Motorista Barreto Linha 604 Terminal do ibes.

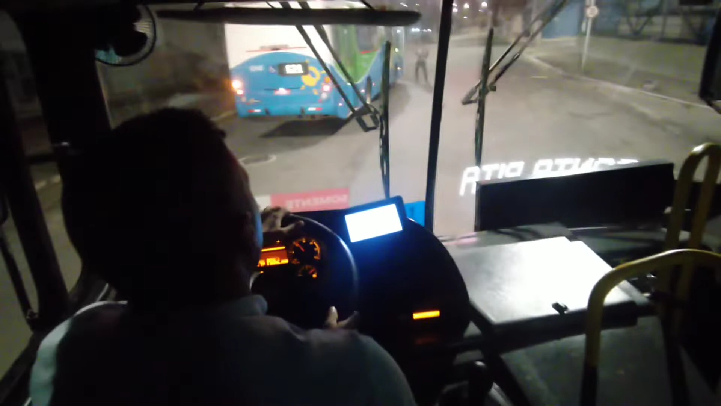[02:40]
trabalhando com duas mãos no volante, efetuando a troca de marcha aí, tá? É da forma perfeita.
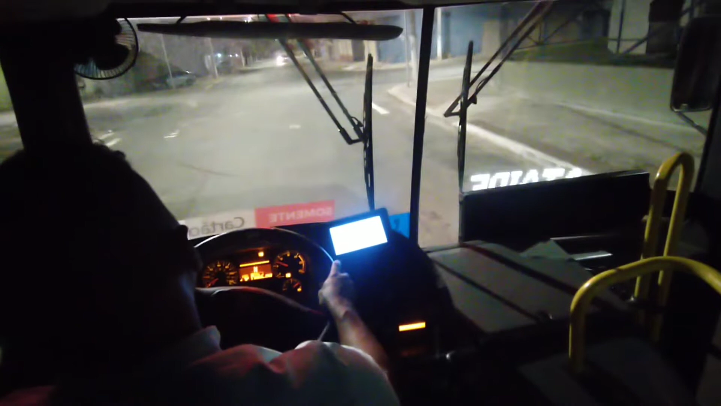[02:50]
Observa aí, ó, que eu efetuo a troca, retira a mão aí da alavanca, não pode ficar com a mão na alavanca, duas mãos no volante. Nós estamos fazendo a linha 604, então você vai virar à direita, tá? Duas mãos no volante, olha aí, ó. Terceira marcha, né, para fazer a virada, vai efetuar a troca de marcha na quarta. Nós vamos entrar na esquerda, nós estamos no sentido terminal.
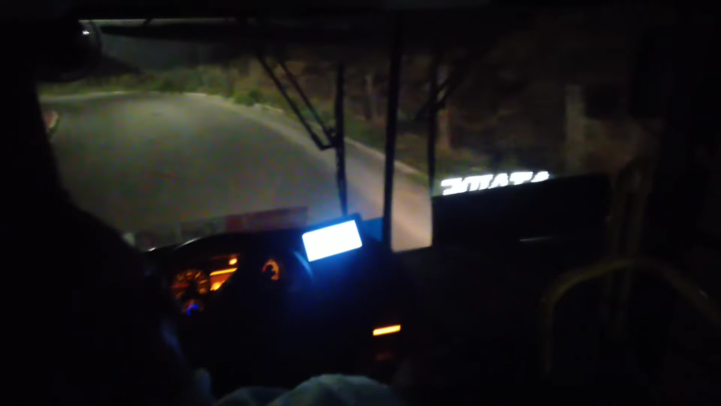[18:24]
E agora parar para o terminal, também tem um outro alongado aqui, o quebra-mola. Vamos essa atividade na rua, que é terceira, sacramento, roda, para o terminal.